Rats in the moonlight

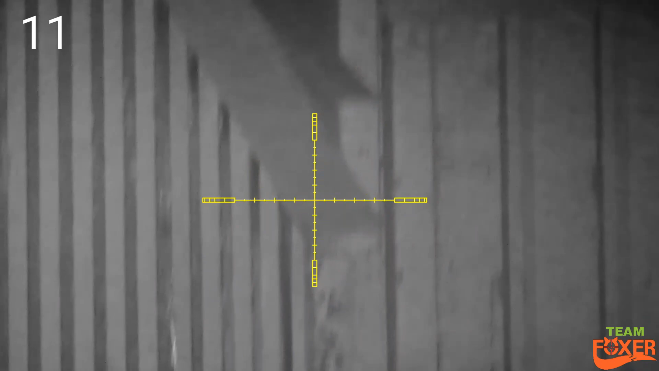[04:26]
right quick flip up and disappear behind the cavity
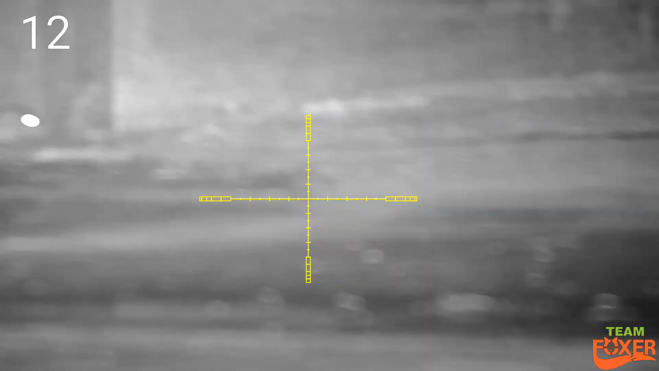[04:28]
there were several at back of there by
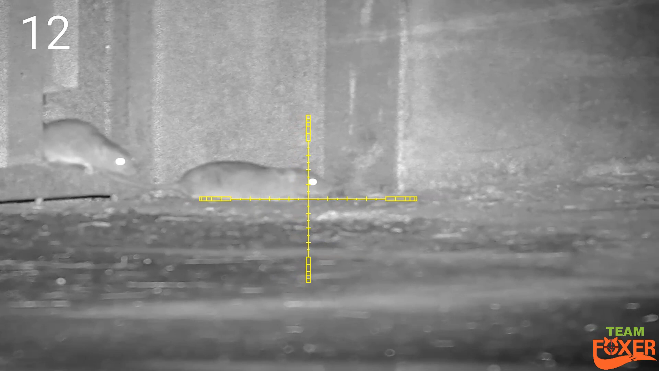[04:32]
the end of the evening I should have took the one on the left here first probably would have blocked the hole and stopped the other one running through this
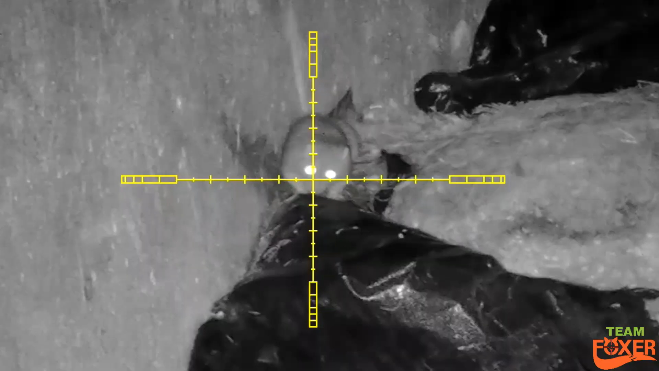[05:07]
something like that I did a slow-mo on it again and right between the eyes
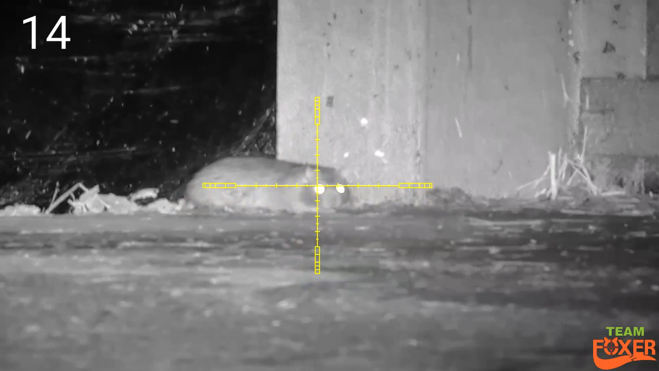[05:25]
I had to shoot that one pretty quick it just kept popping up and popping back down
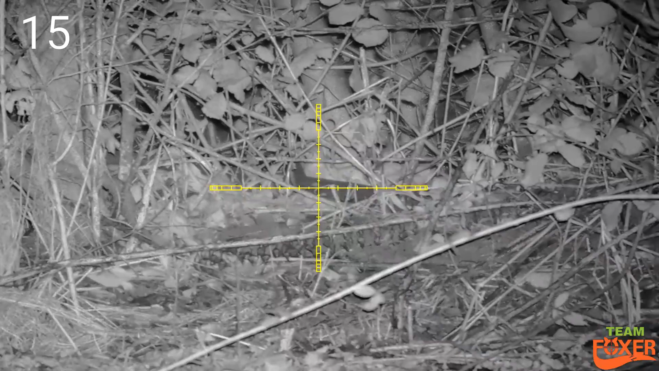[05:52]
one was totally out of the cold
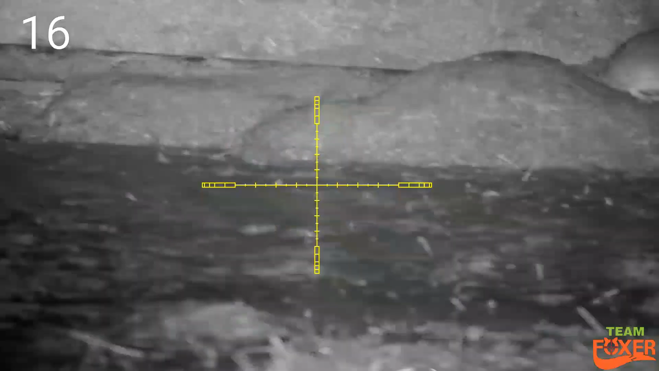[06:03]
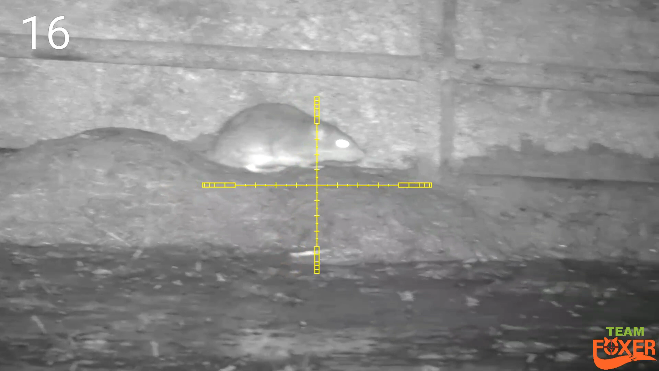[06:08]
this one didn't even realize it was dead there you go
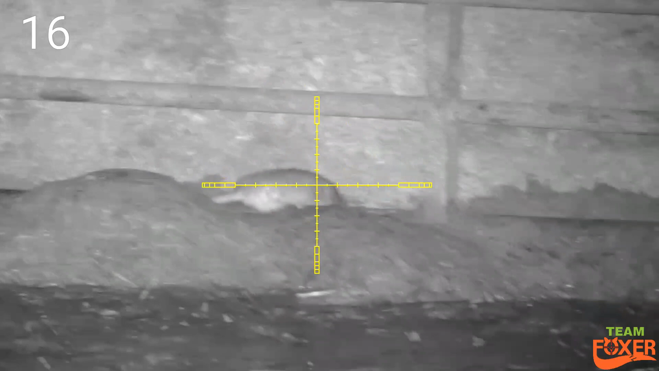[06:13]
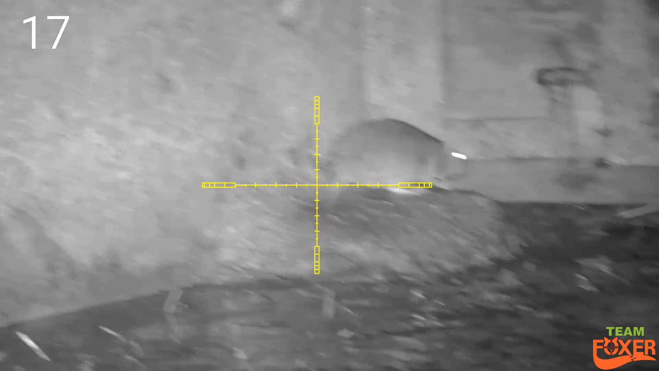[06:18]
this was a very active little corner
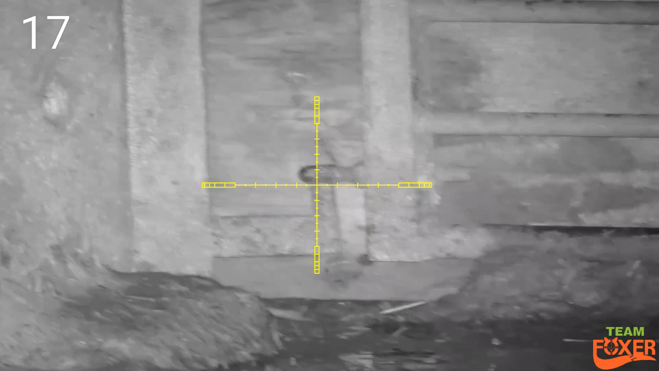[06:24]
it's obviously where there was coming in and out as you were seeing a minute you end up with quite a few rats there
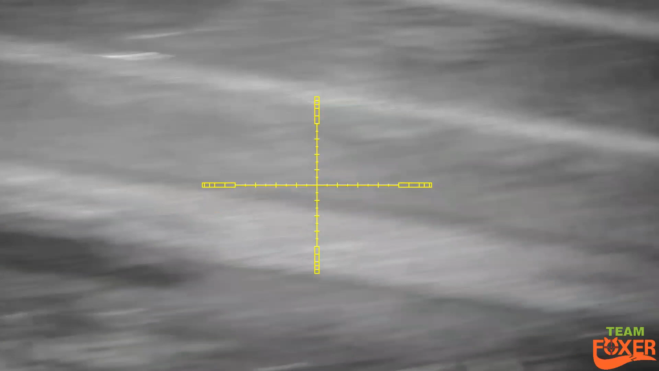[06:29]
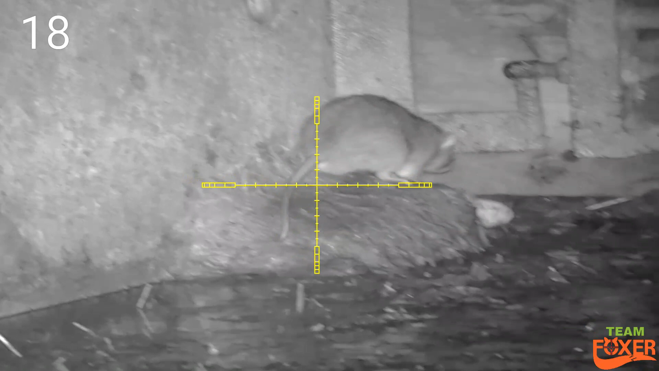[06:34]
so this one trying to bully the one I've just shot
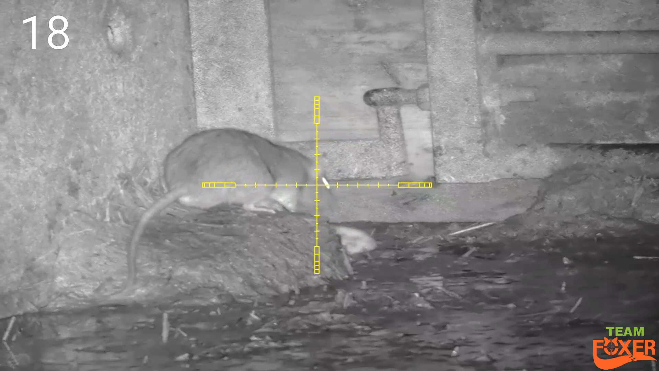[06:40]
see him trying to grab him or whatever they took him out as well
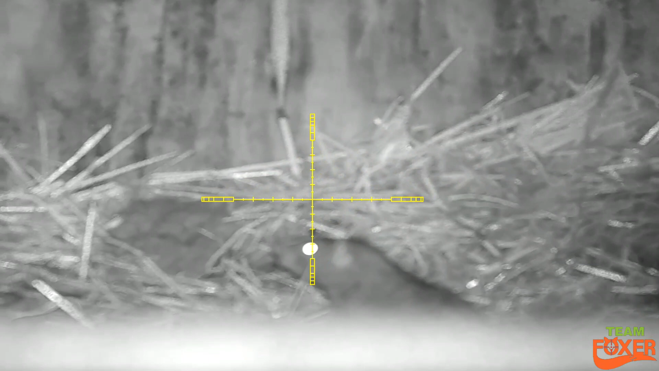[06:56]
didn't know what this one was doing it wasn't watching me
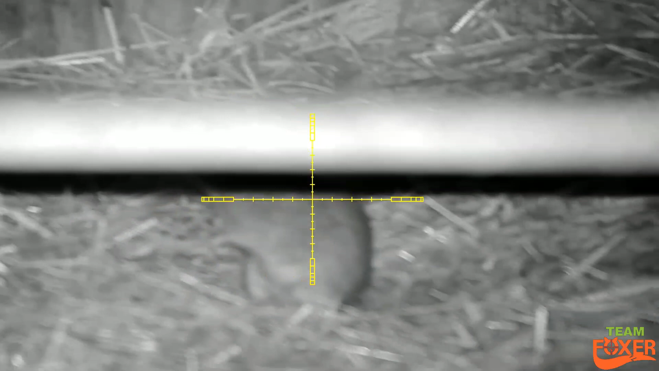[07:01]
so we're just about to range find it about to pull the trigger
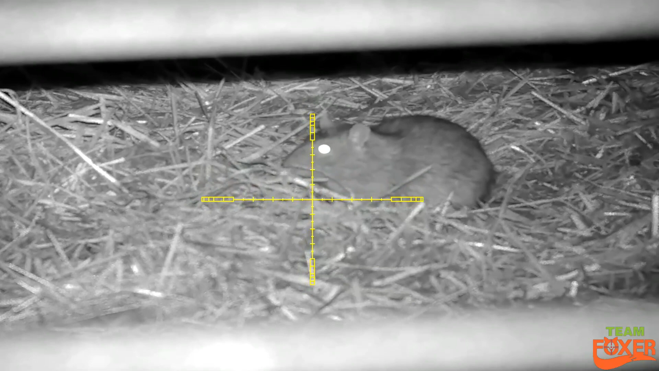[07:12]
and then Pussing Boots comes along
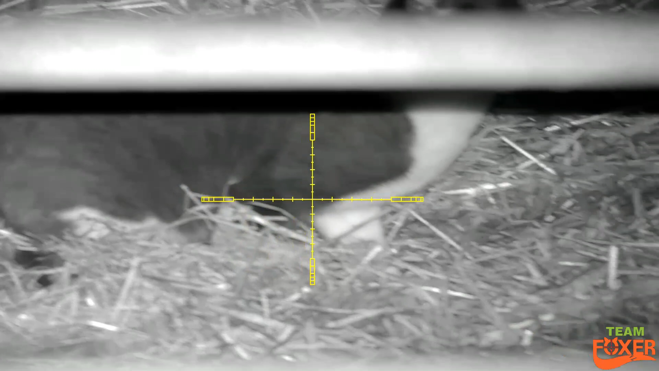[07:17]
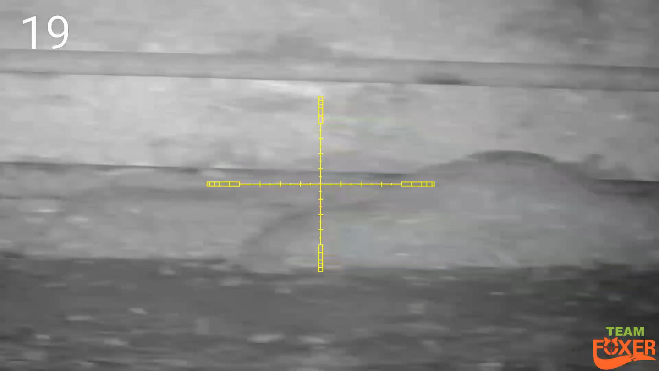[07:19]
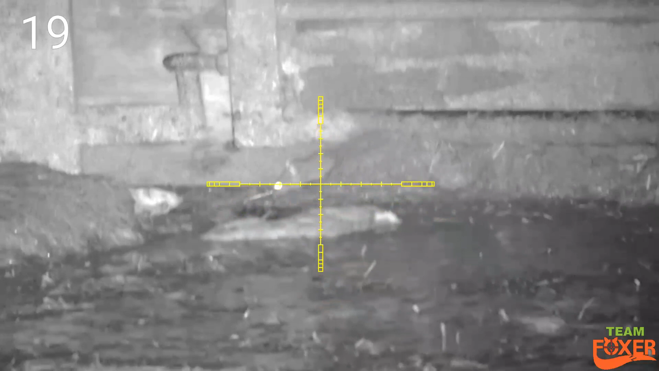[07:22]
back to that little corner again
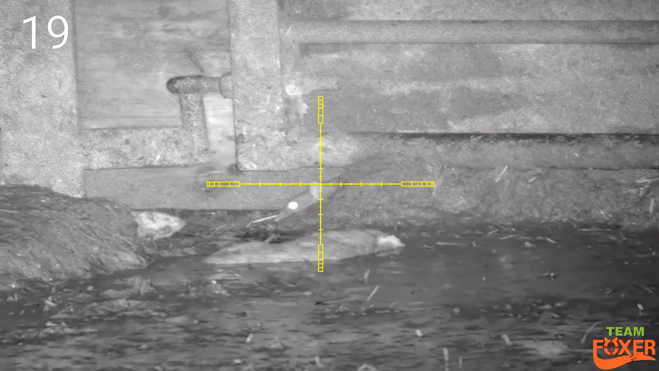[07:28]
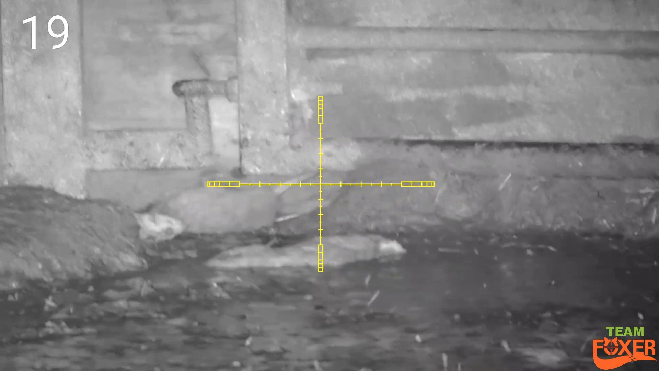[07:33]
you can see several rats trying to pile up there
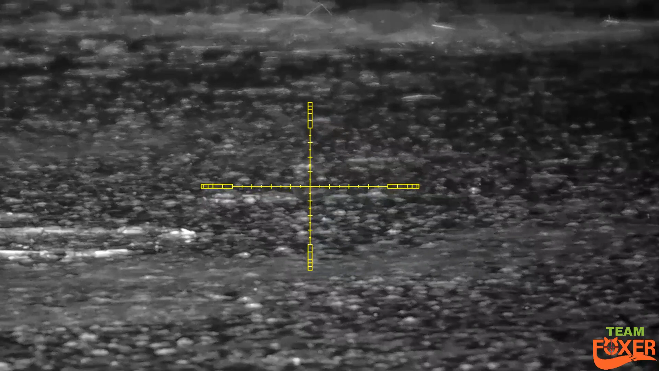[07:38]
this is the furthest one of the evening it was actually quite still by this stage as you can see because there's no foliage moving there
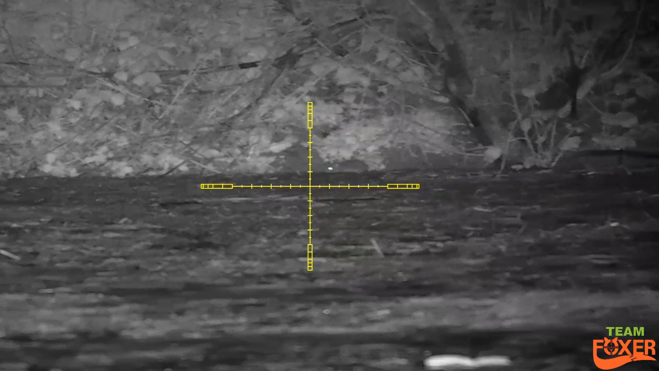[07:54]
this is about 37 nearly 38 metres 42 yards something like that whatever it is half milled it hold over on time six
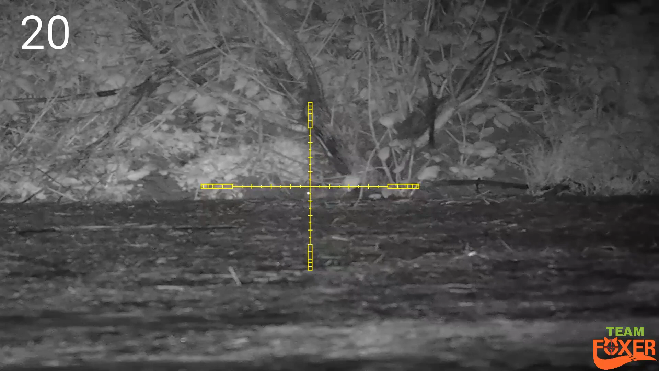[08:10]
right on the swede bit of a slow motion on this one
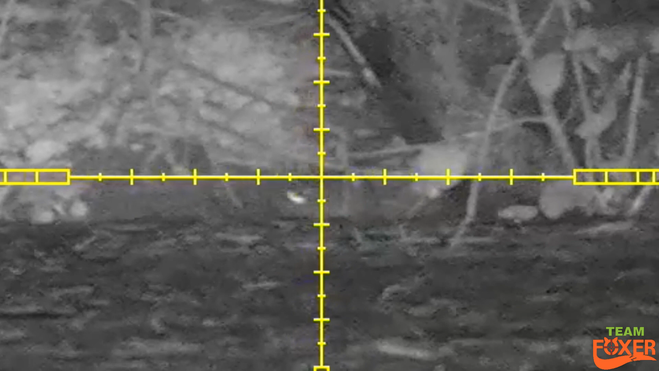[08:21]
as you can see half milled it hold over right for its nut
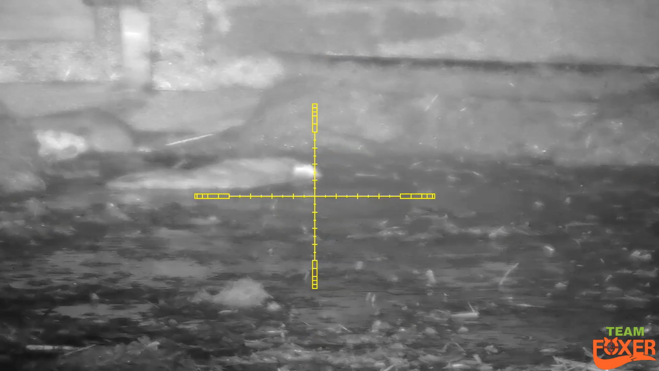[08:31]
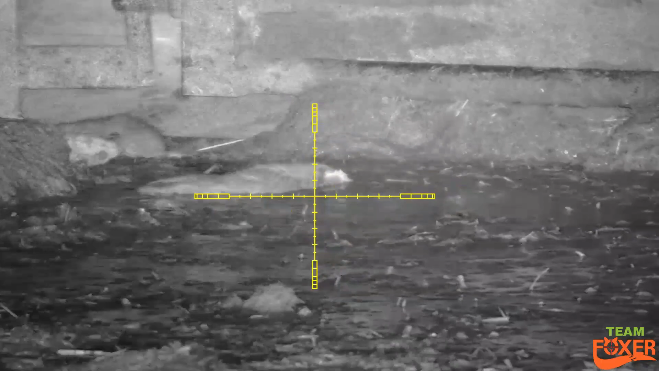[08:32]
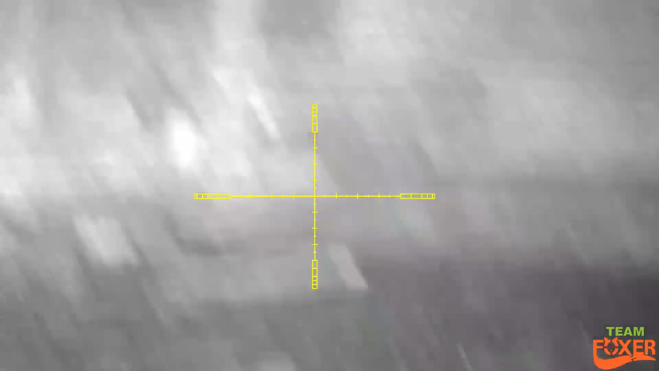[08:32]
back to that little corner again